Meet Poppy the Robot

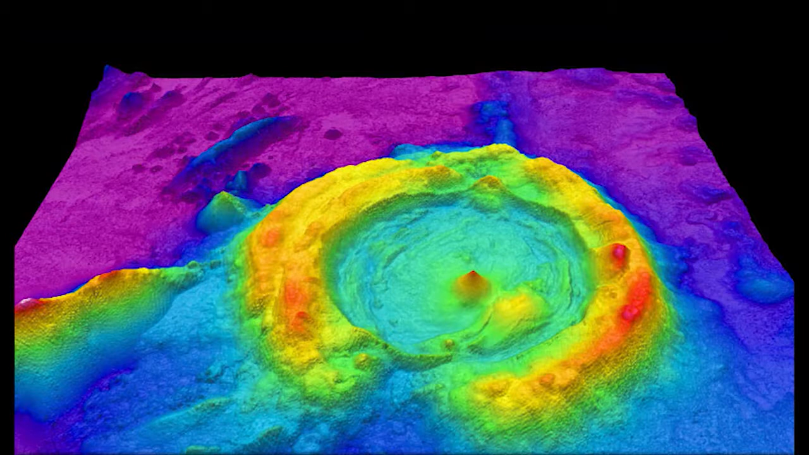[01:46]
this drone can carry a LiDAR system and we can use that for mapping the Earth's surface and buildings and trees.